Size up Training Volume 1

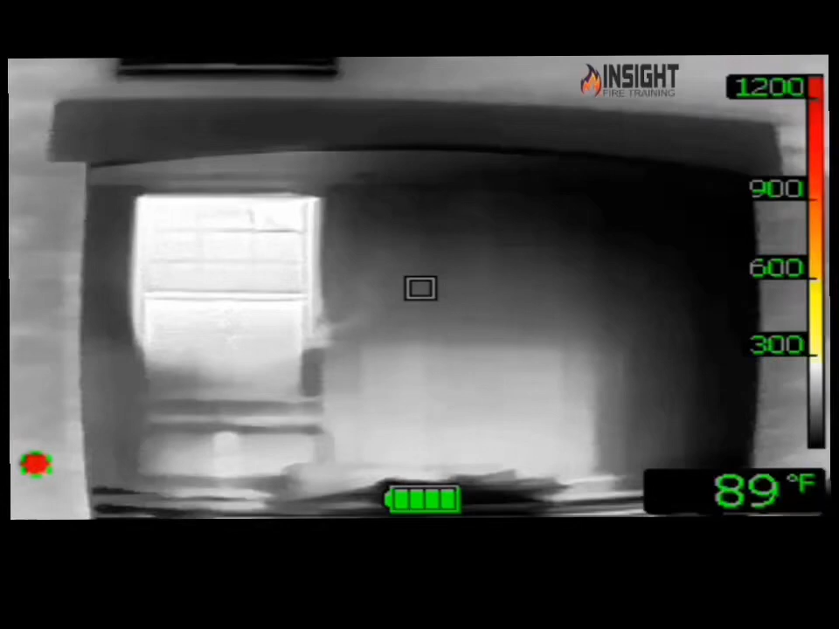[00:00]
On screen: spot 89°F
In this short video series you'll notice several things during size up such as this college dormitory where we have a fire in one of the dormitories and we do not have one in the other. Check out the difference in the heat signatures. We check out the adjacent dorm we don't see any heat signatures we go to the dorm that's on fire we've got heat signature around the door and windows. This is noted quite quickly through the thermal imaging camera. This is something we pay attention to during size up.
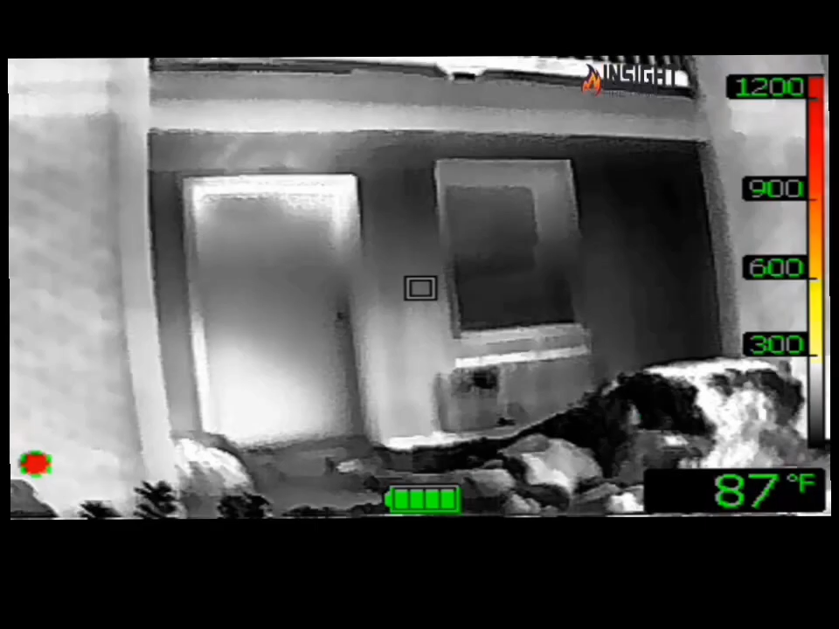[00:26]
On screen: spot 87°F
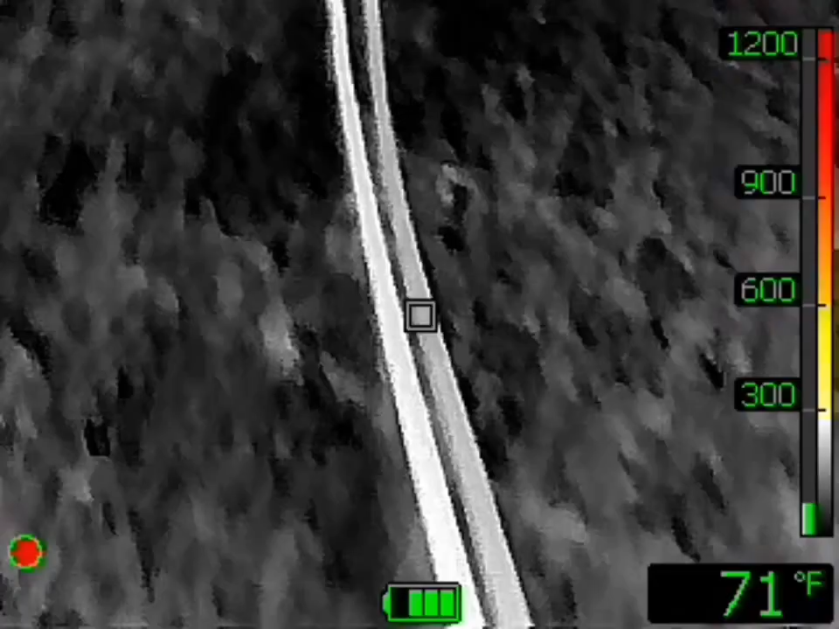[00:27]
On screen: spot 71°F
In this size up video shows we're walking up on a 1940s hip roof house.
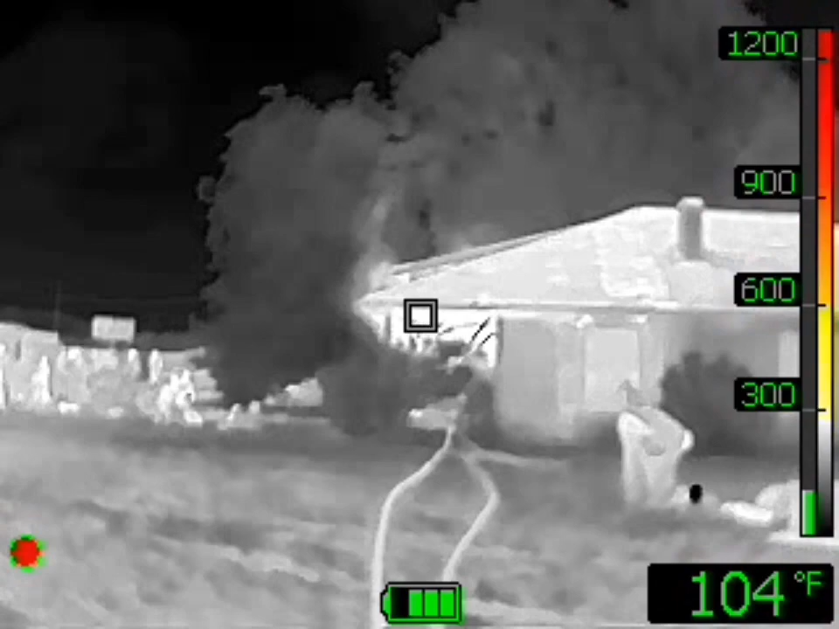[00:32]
On screen: spot 104°F
We see convection currents and heat escaping from the front porch.
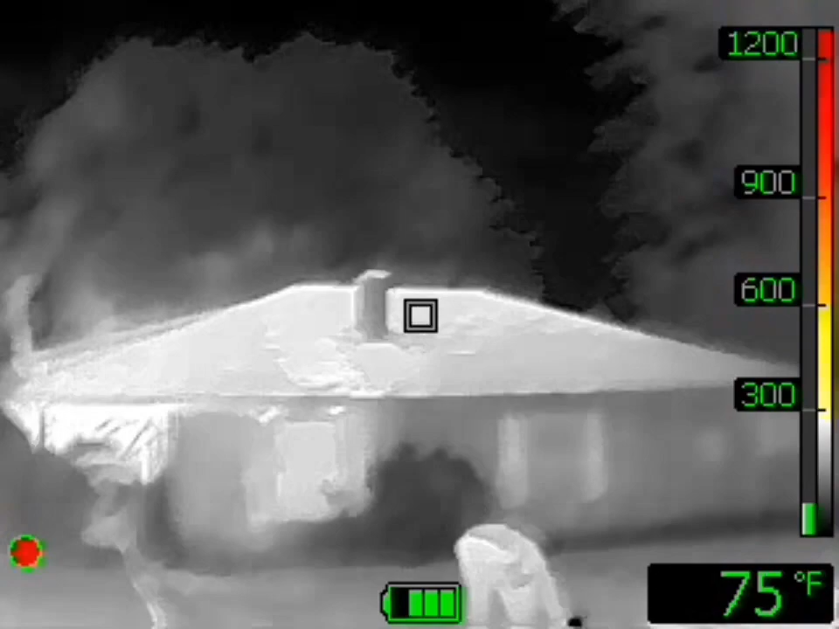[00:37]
On screen: spot 75°F
The front door is open the heat is exhausting out and building underneath the front porch.
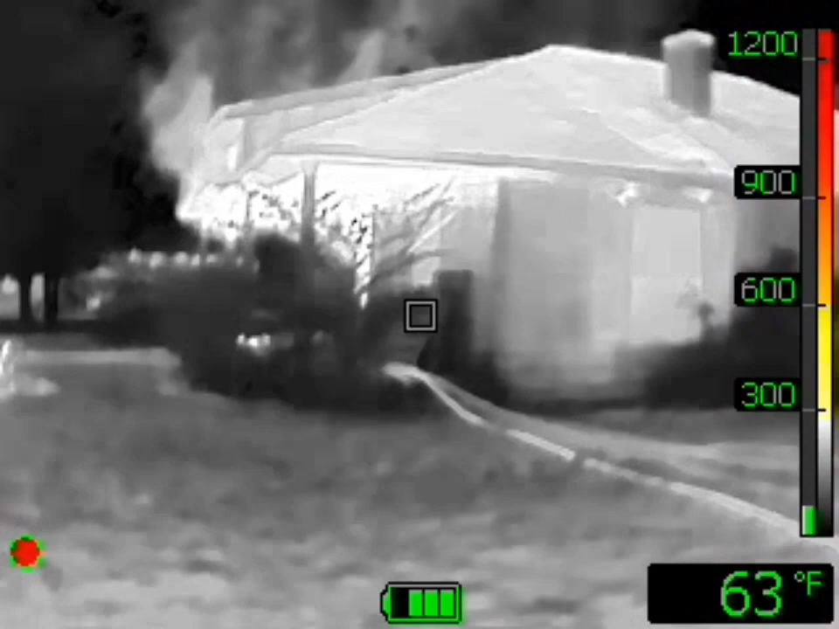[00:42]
On screen: spot 63°F
As we walk towards the structure you can see clearly how much heat is building up underneath the front porch with the front door open
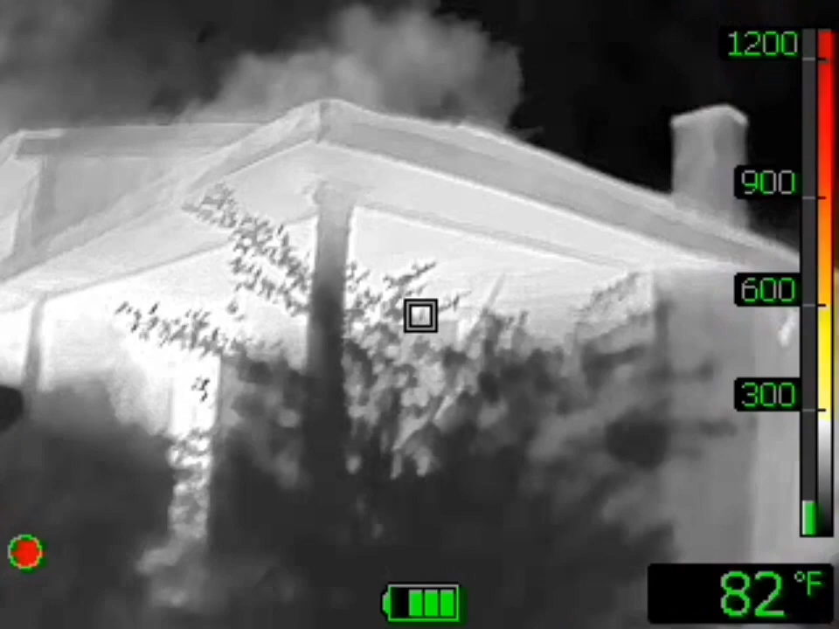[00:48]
On screen: spot 82°F
and we have a line inside with the nozzle closed.
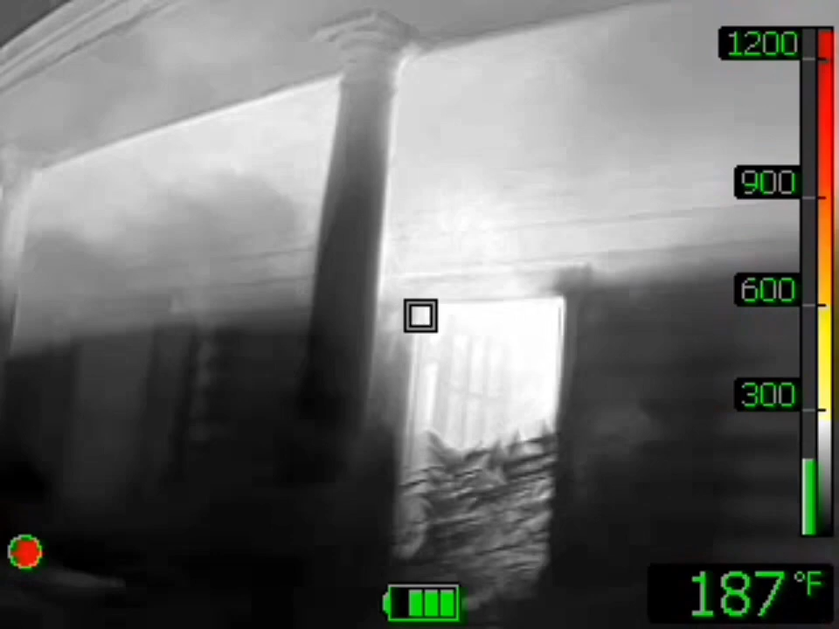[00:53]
On screen: spot 187°F
This is a problem and this is going to end badly if we don't find the fire. This is why the camera is used to help enhance size up and fire attack.
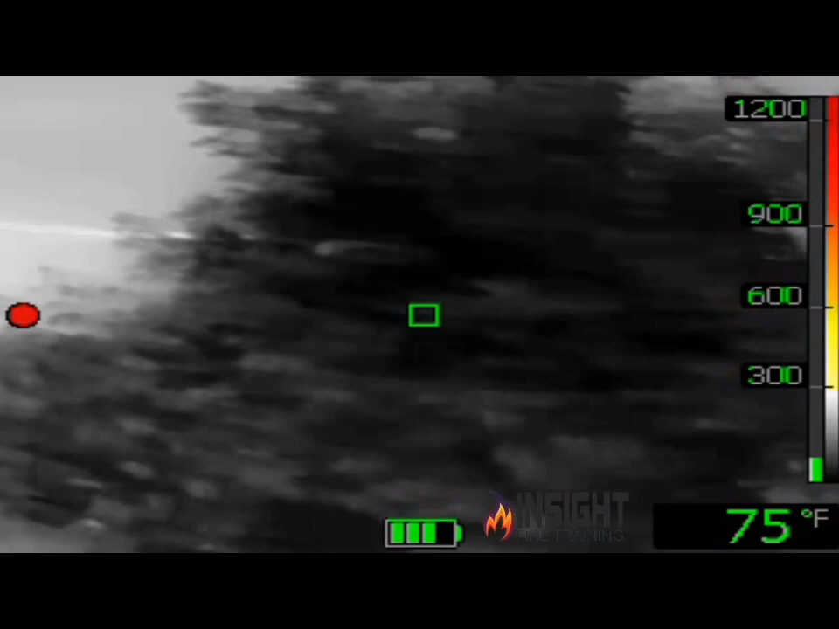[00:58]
On screen: spot 75°F
In this size up video we can see a single pane window well indicating a basement with high heat signatures behind it.
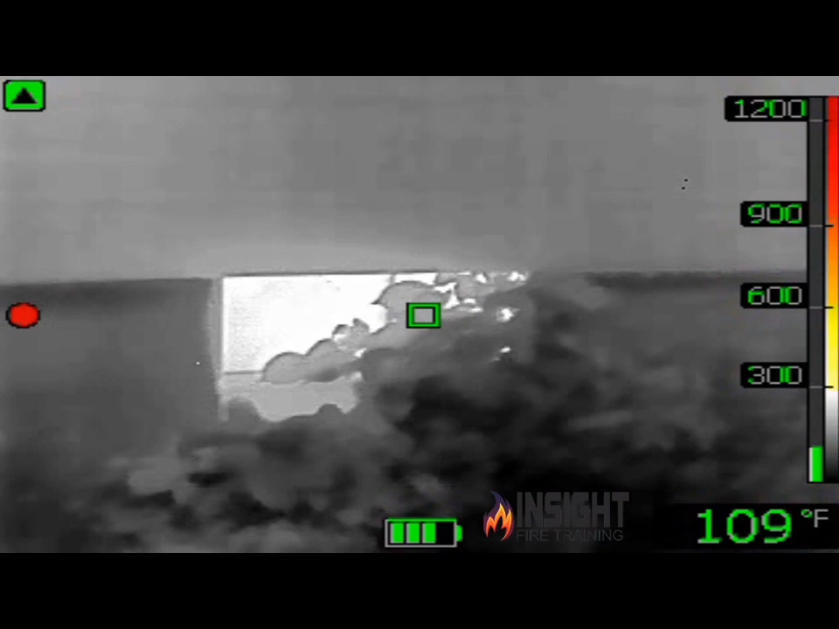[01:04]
On screen: spot 109°F
The incident commander was able to locate the fire,
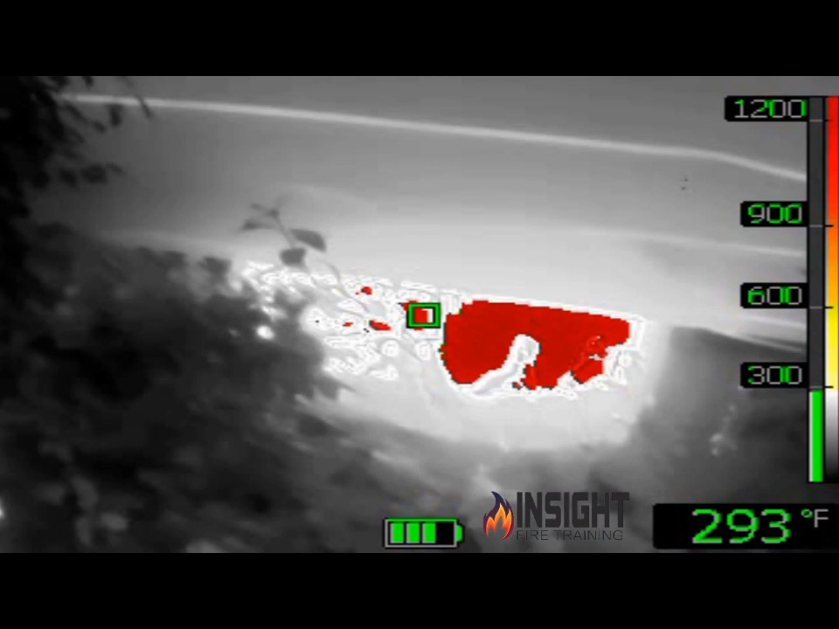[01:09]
On screen: spot 293°F
assist firefighters with line placement and even use an outside vent person to make sure that they were able to ventilate it while they were attacking the basement fire.
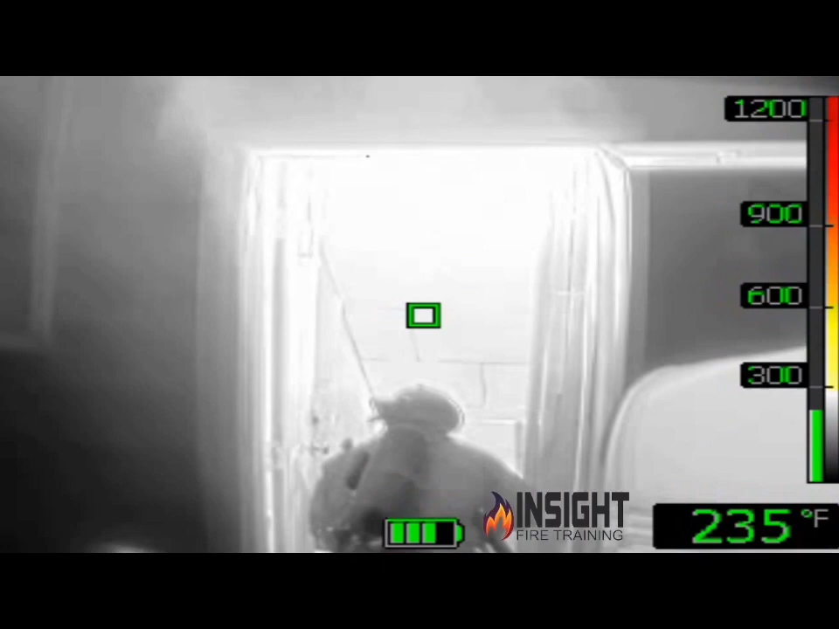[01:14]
On screen: spot 235°F
This is an example of what we call a tactical 360 which is using the camera to enhance strategies and tactics.
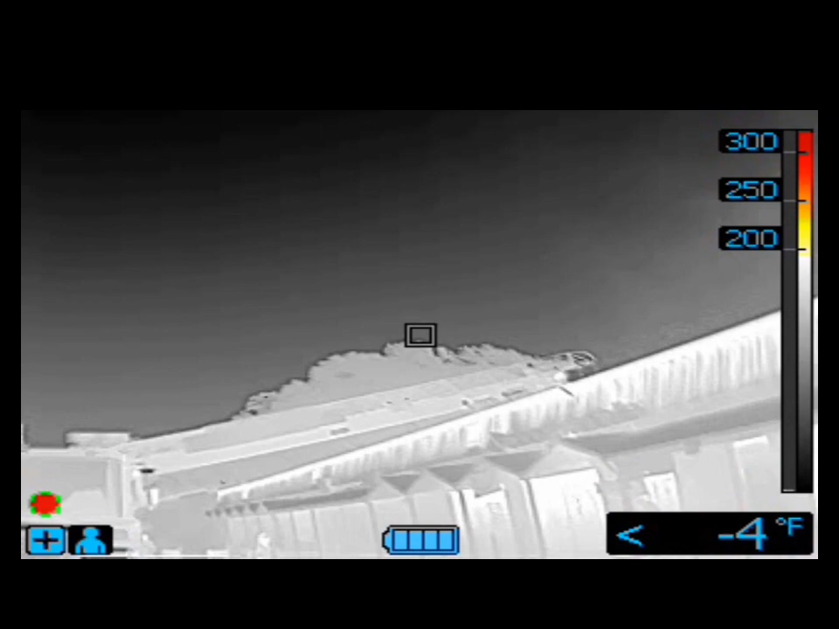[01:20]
In this strip mall fire that went to three alarms we can see signs of